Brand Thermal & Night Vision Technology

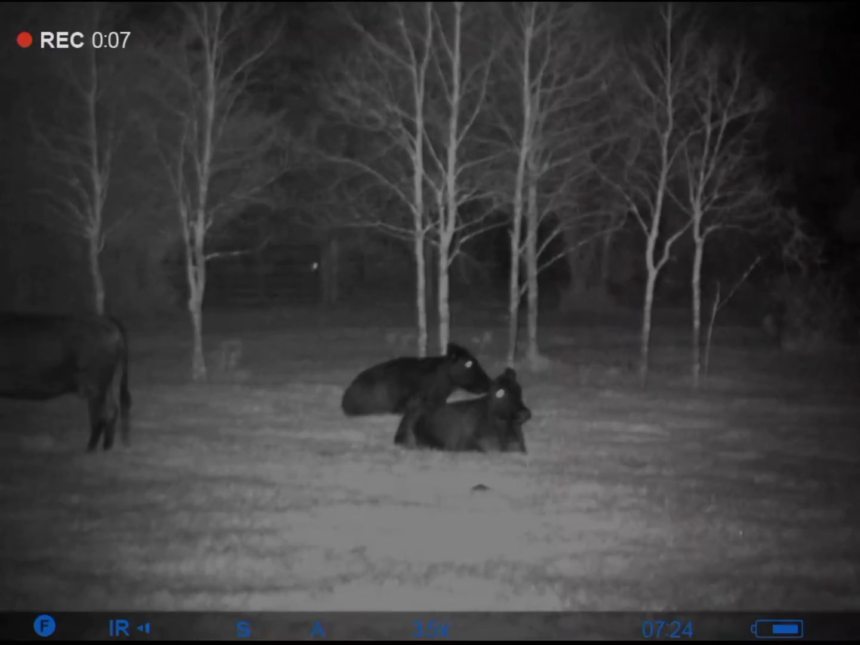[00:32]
this is the fusion mode with a fusion where night vision and thermal combined this is the thermal mode
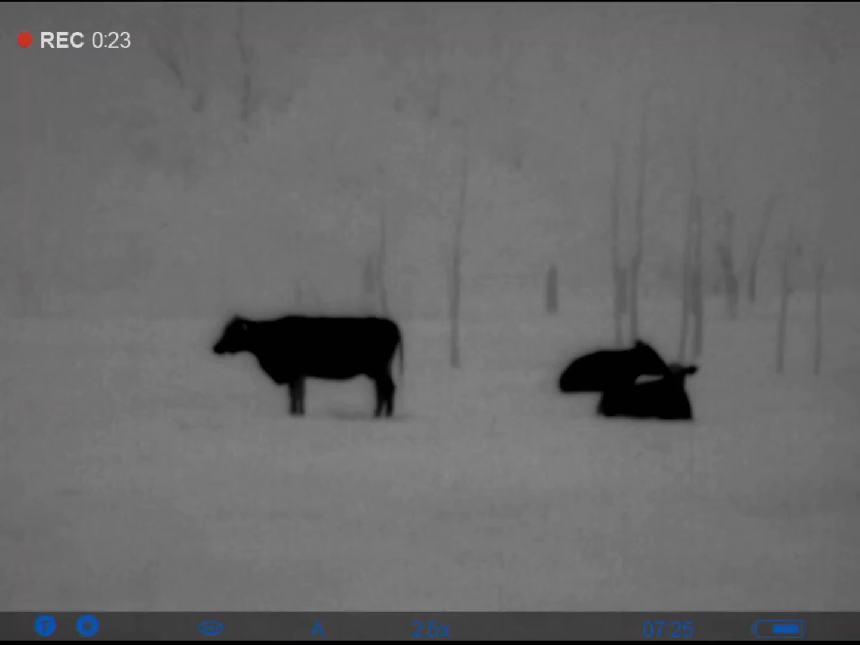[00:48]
it has a built-in hour light built into the unit you can change the brightness brighten it or dim it down or turn it off for full moon nights you really don't need an hour light
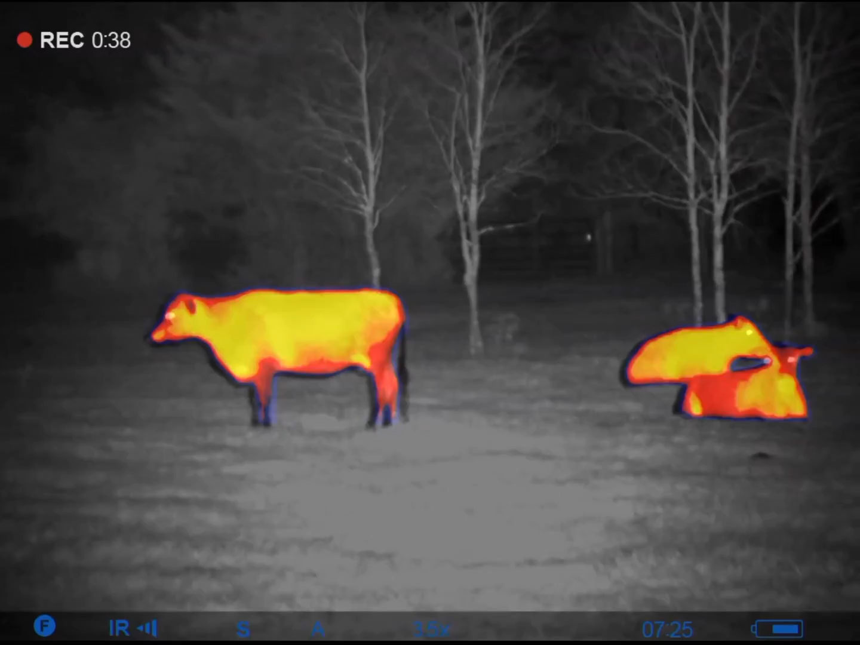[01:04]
this particular night it was pitch black dark and with no moon a little bit of cloud cover these pigs are about 80 to 100 yards
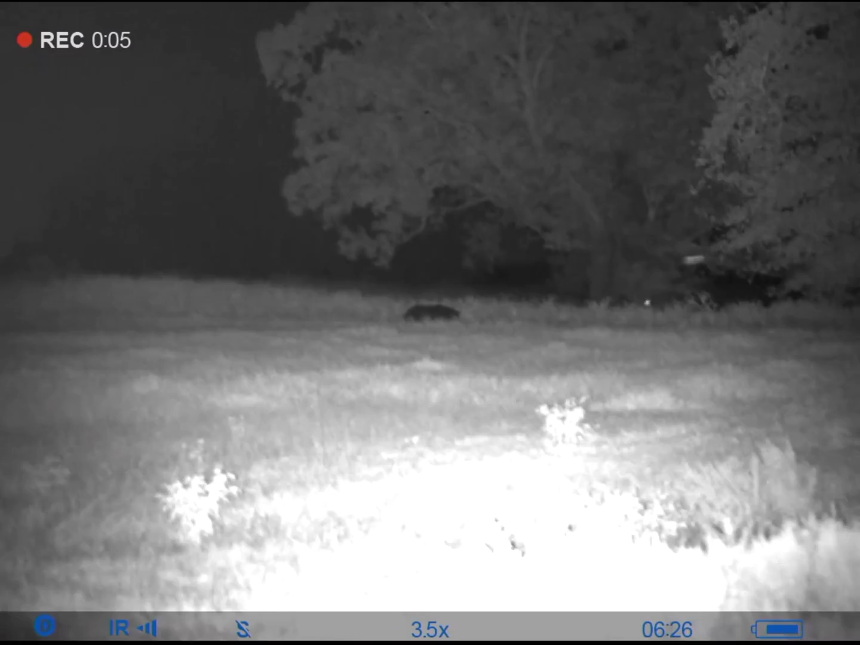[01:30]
that pig right there is about 80 yards those pigs over about 115 to 130 yards
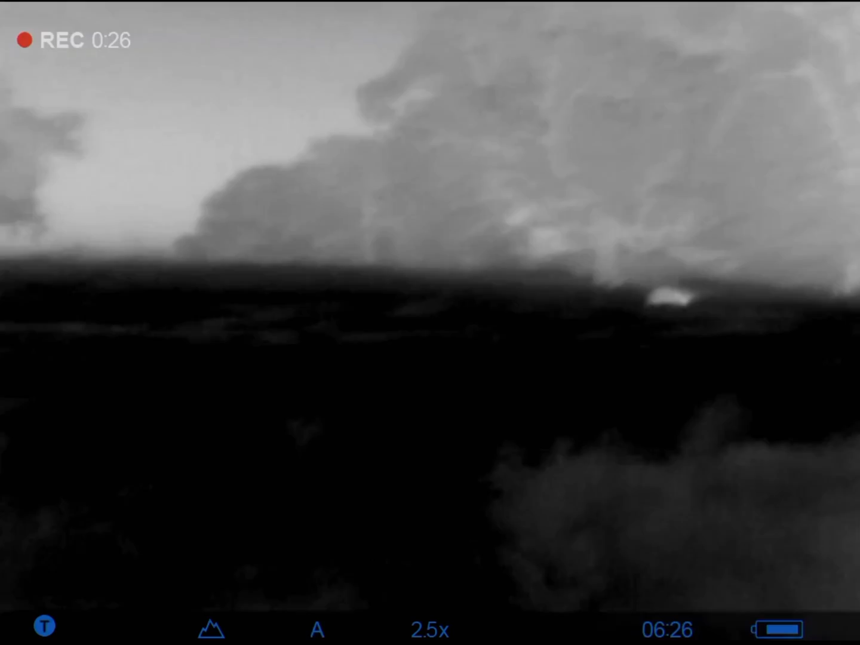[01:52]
this is some brand new technology pulsar just released out with the fusion with the thermal and night vision combined it would be pretty handy for coyote hunters they're especially if they're hunting around houses
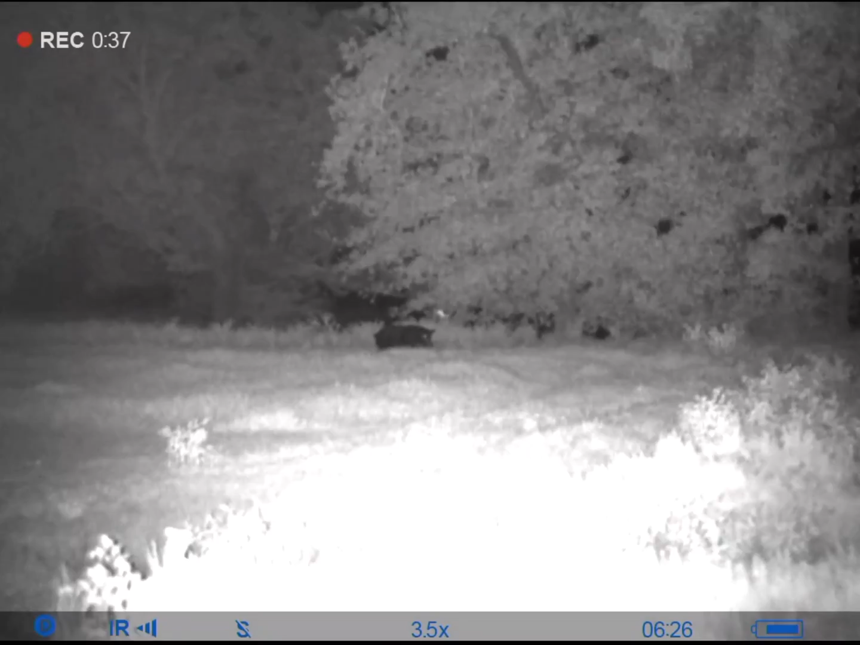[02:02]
and stuff like that when they call in coyotes to positive positively id
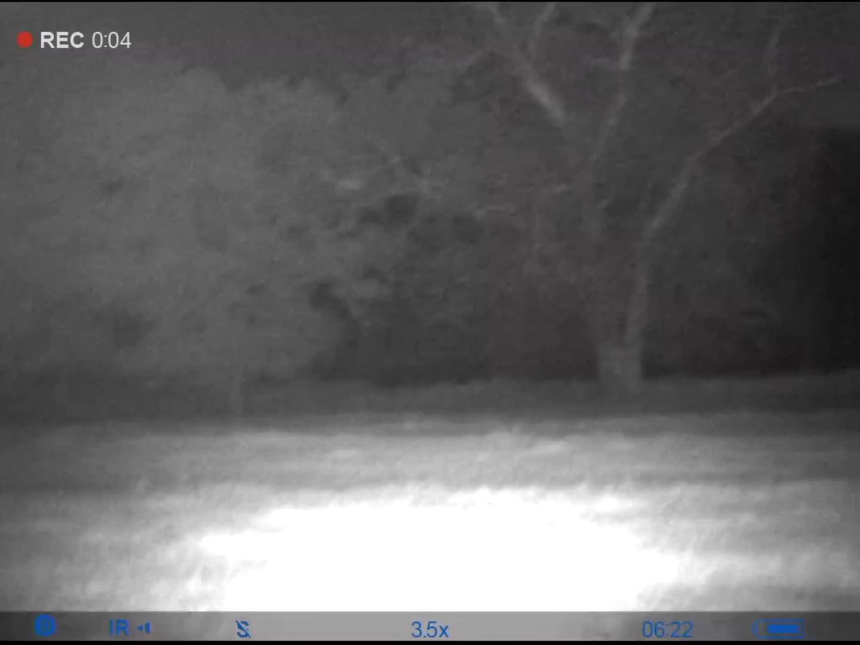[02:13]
be handy for cattle ranchers to check their cows at night time if they needed to and be also handy for deer ranchers to check their deer and stuff
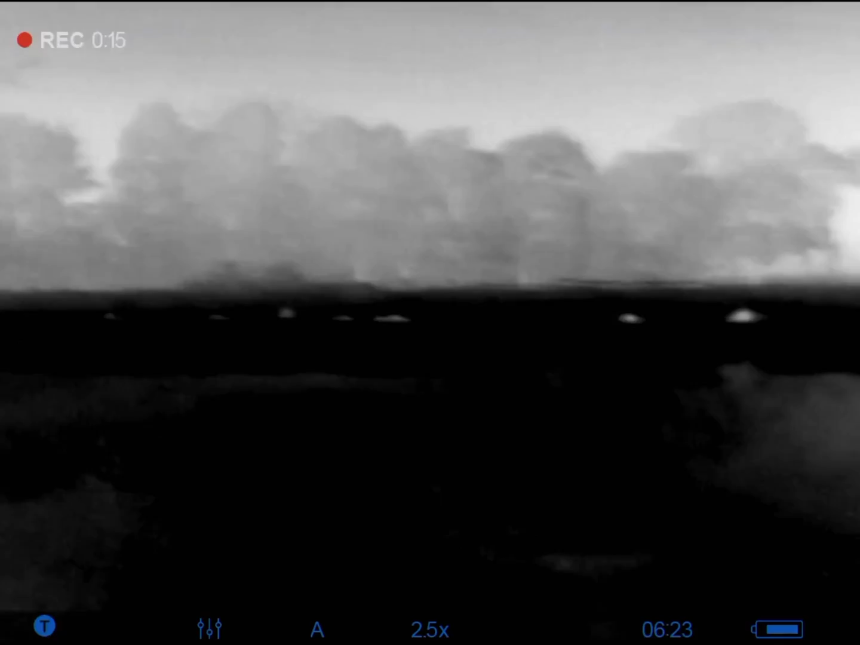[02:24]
and not they need to you can switch it on and off the thermal to spot them and switch it to night vision if you want to check them out a little closer
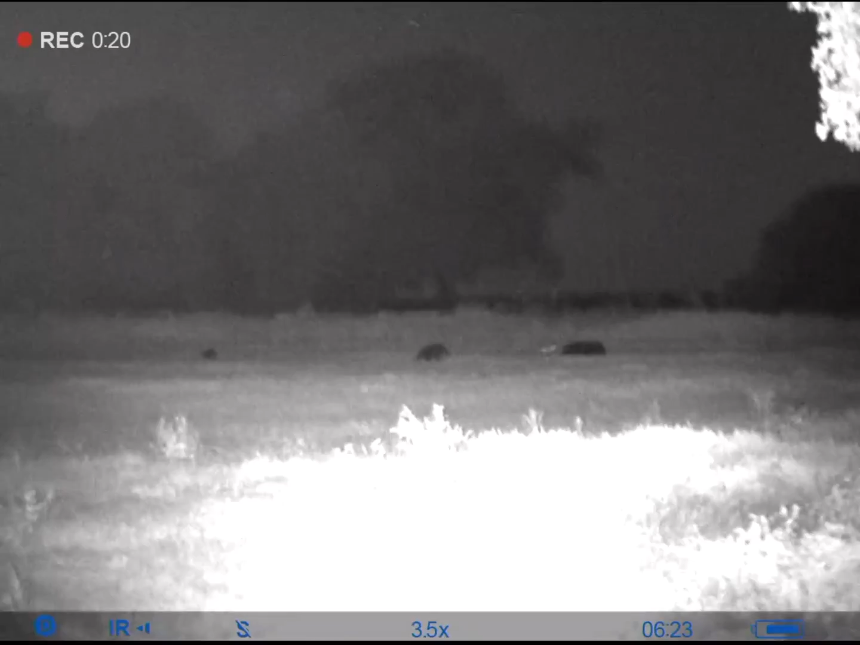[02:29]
definitely pretty neat technology in this
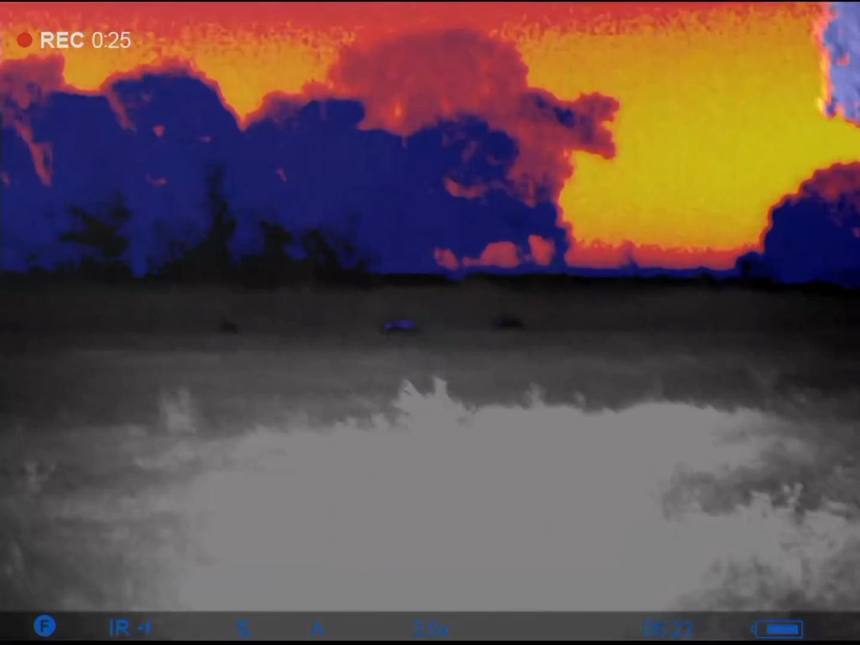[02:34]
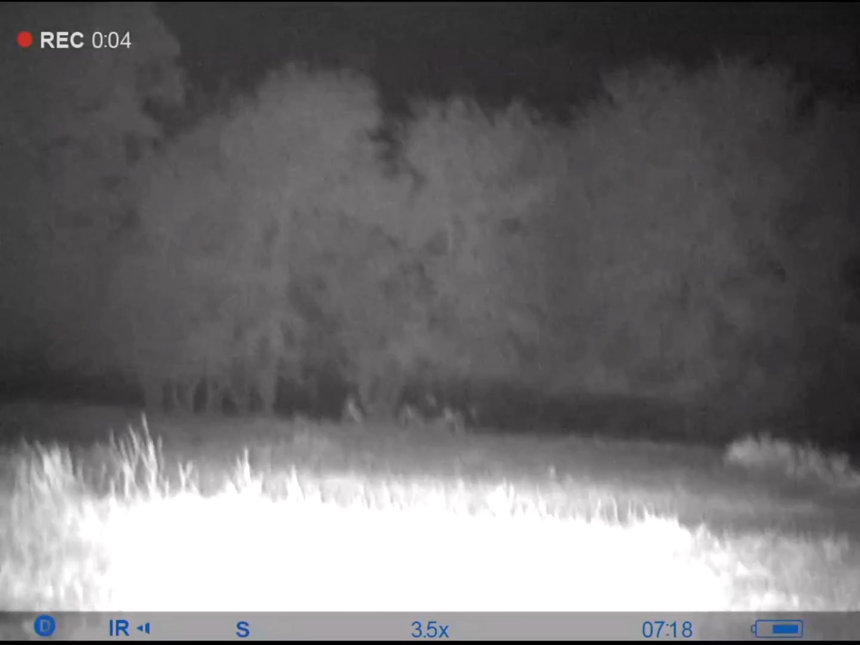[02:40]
it's a heavy unit i really wouldn't want to carry it with me all the time it's it's just to be heavy if you're riding around in the trucks i feel like it'd be handy to carry with you
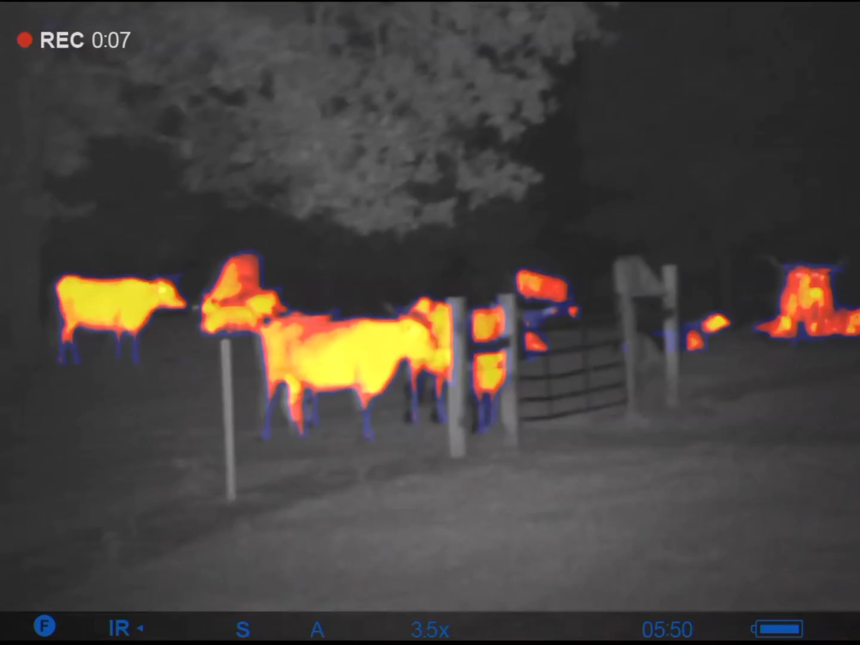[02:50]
fusion mode is pretty neat or two pulsar scopes the stream vision apps works really good the new stream vision too it's really easy to download the videos take them off to put them on my phone stuff like that with them definitely an impressive update from the old stream vision app